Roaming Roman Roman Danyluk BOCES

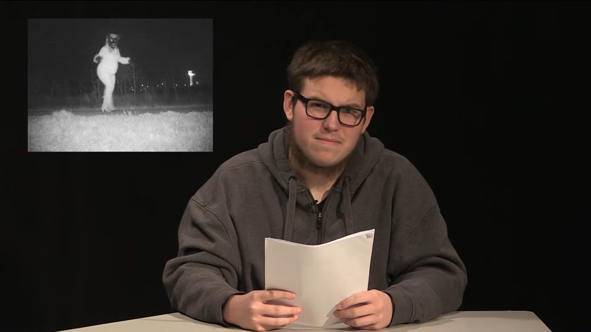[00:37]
a person with a walker, a man wearing a gas mask, and Santa Claus.